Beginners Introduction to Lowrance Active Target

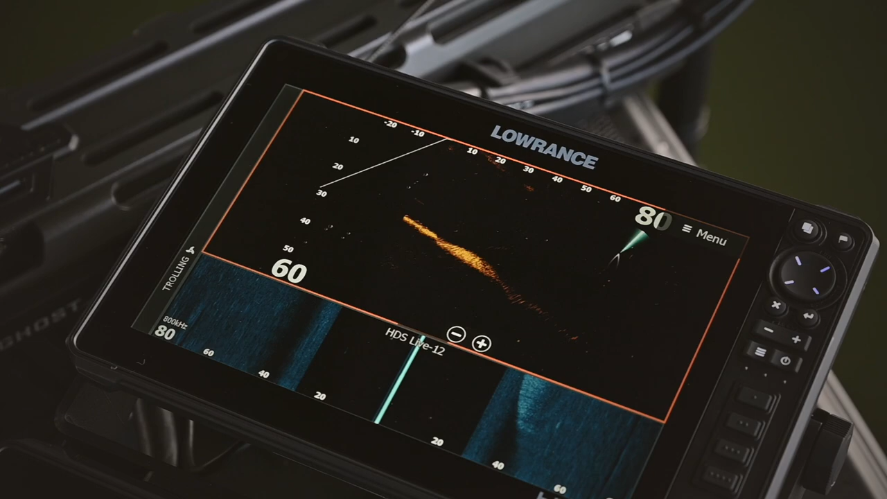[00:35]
whichever way you want to look and it goes off to the trolling motor. So the direction the trolling motor is going is going to be the direction that you're shooting off the head. So right here is just the transducer.
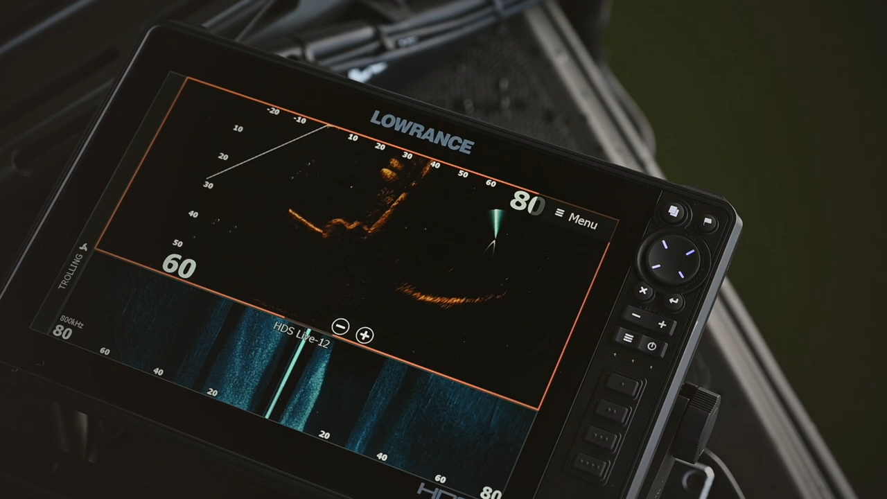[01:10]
And just for familiarity, the front, this top part here is actual what we're looking at Active Target-wise.
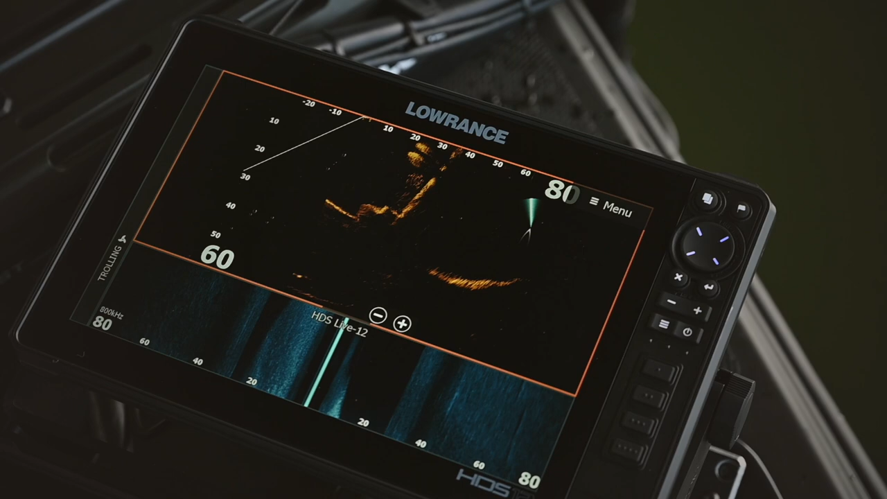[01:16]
This is looking out straight at a vertical sonar presentation, vertical scan,
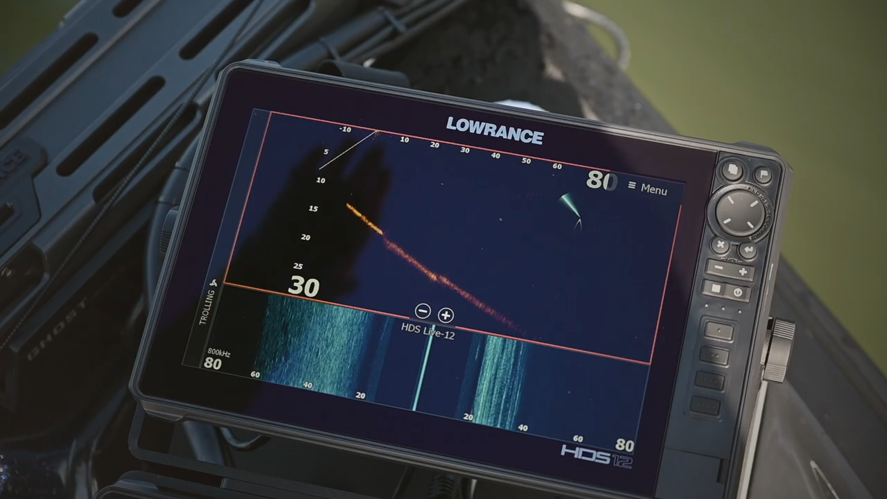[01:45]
You can see here the direction that the arrow is going.
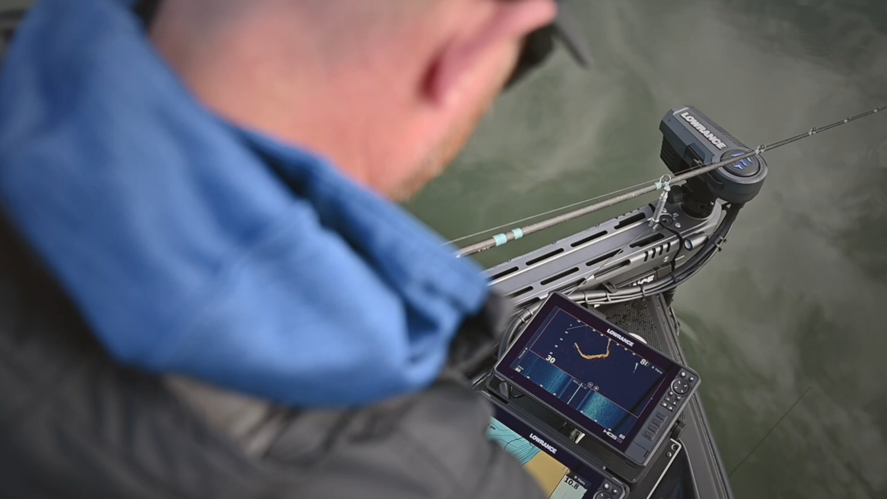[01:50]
That's the direction I would be going on my trolling motor if I was hitting the forward, you know, to move around on my trolling motor. It's also the direction that the Active Target transducer is aiming. So right now we're shooting straight out. If you look ahead, we actually have a big riprap or a long riprap bridge right here.
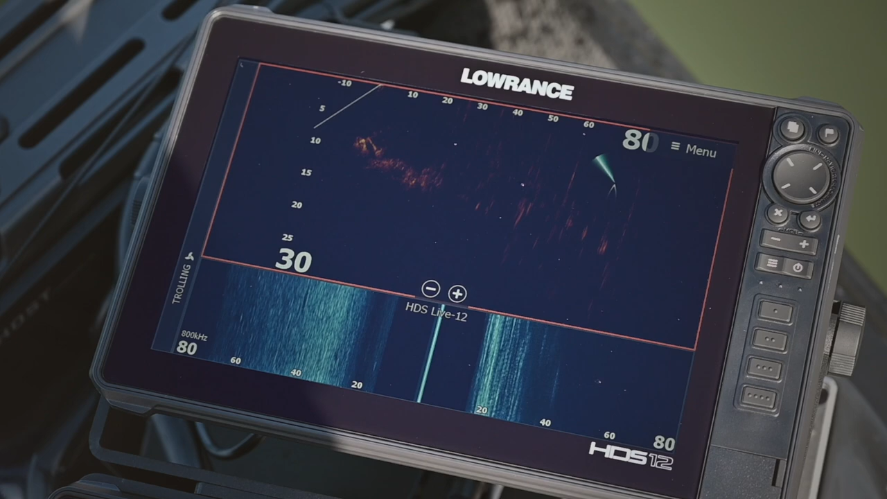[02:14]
As I turn the image this way, now we're looking uphill.
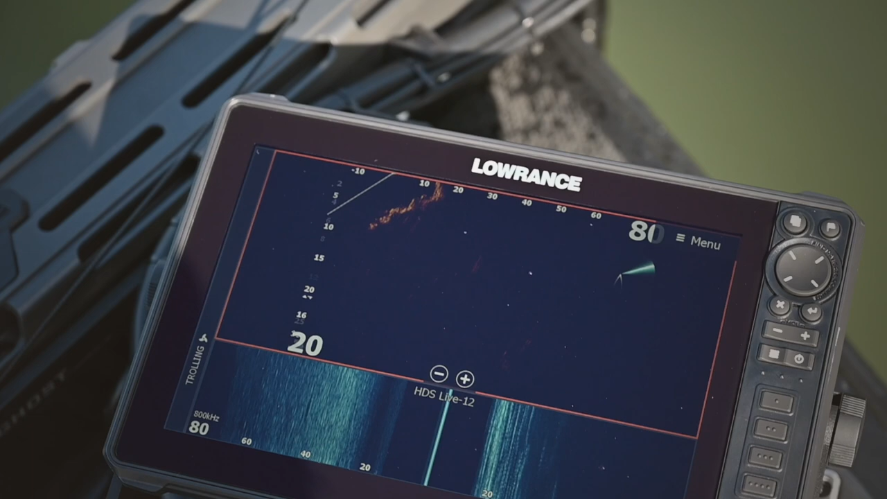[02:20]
Okay. So as I pull us off here and swing this, you can see fish already, but swing this back. It's showing that at 20 feet is the bank, which is about perfectly right from where we are off the thing.
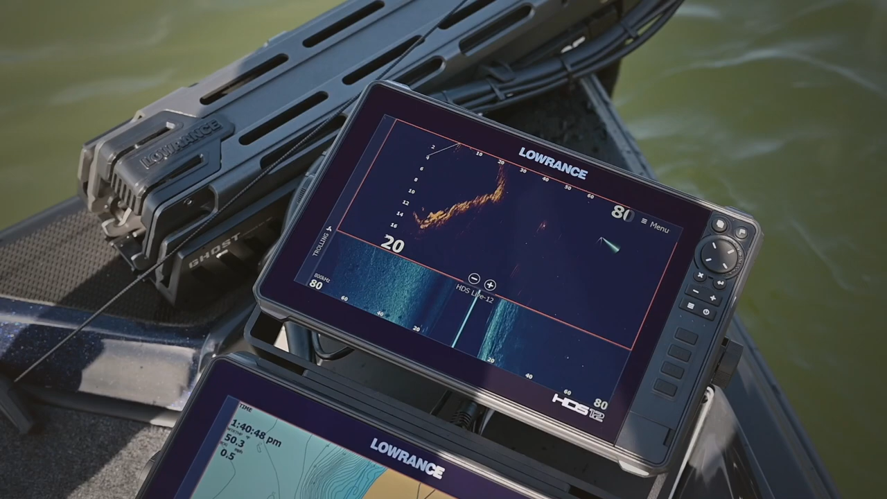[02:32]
As I pull away and get us away from this and then turn it and look back at the bank.
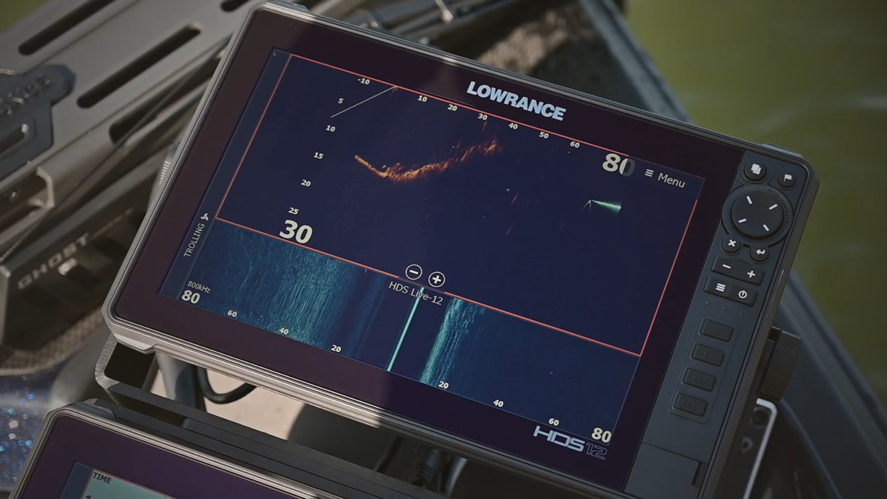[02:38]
Now you're seeing the bank get further and further away as we're pulling away from it. Again, I spin it this way and we're looking out away from the bank, back this way.
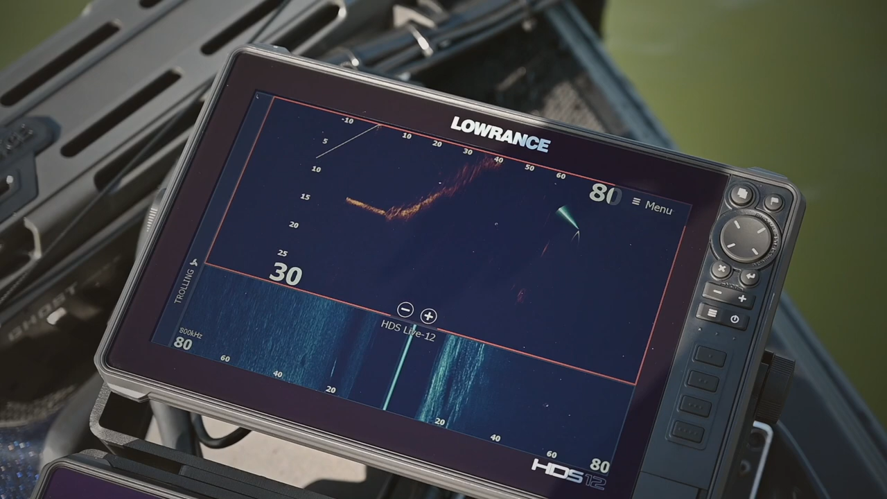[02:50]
We're back looking at the bank. And my range so far is just, is just awesome. And you can see fish right here.
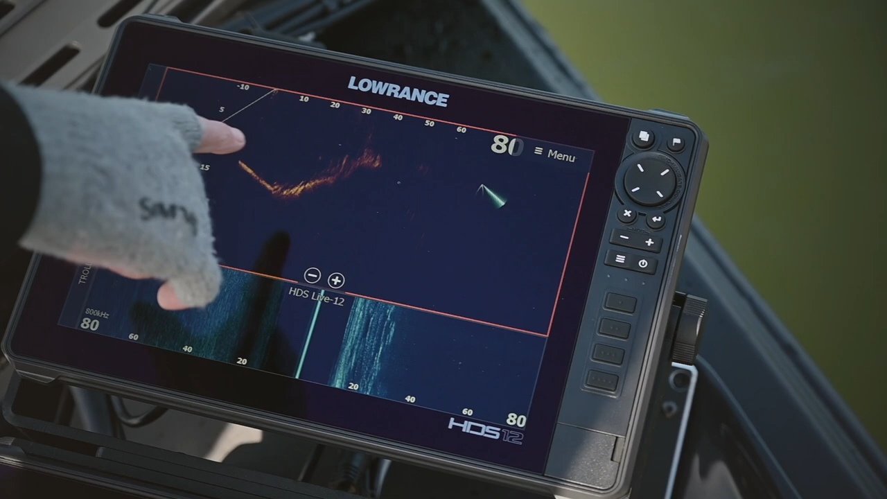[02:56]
That's a fish just off the rocks. It looks like there's one down here. You know, we're moving, so we're trying to stay with them.
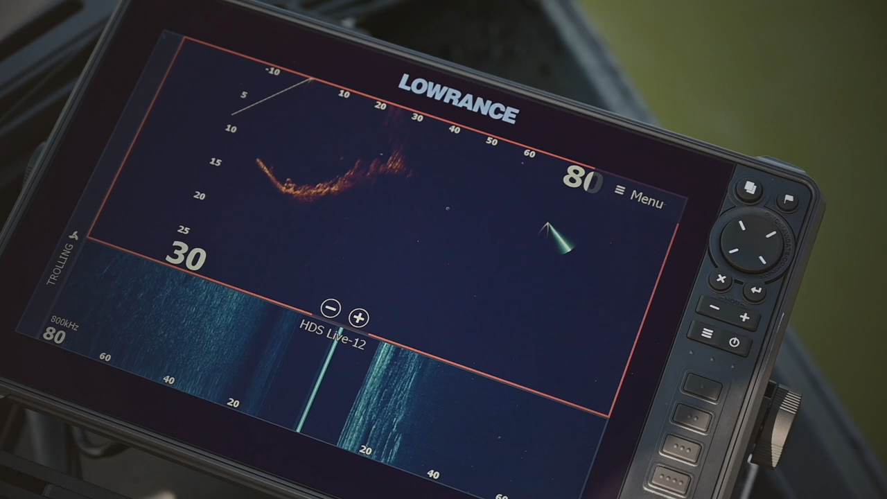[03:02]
But I can just kind of move this thing around, try to make it go parallel. There goes a fish right there. Look at him. Look at that. That's just awesome.
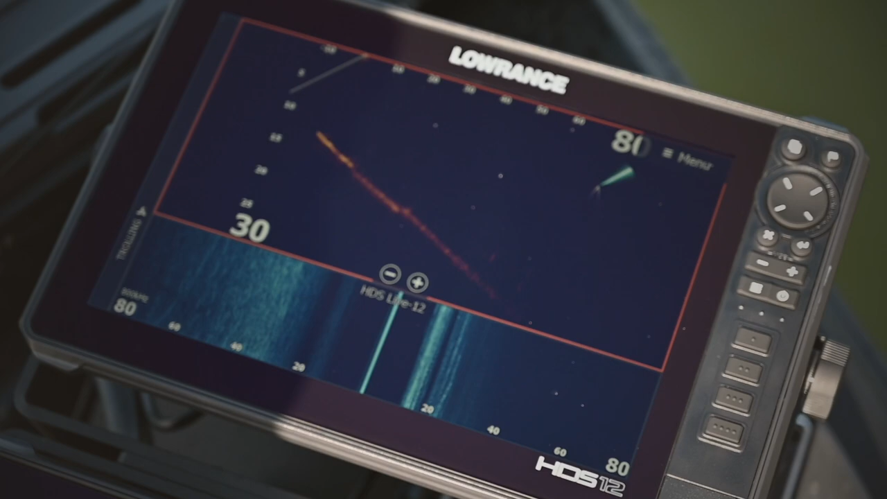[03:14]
He's going to come right underneath the trawl motor, or right underneath our trawl motor, it looks like.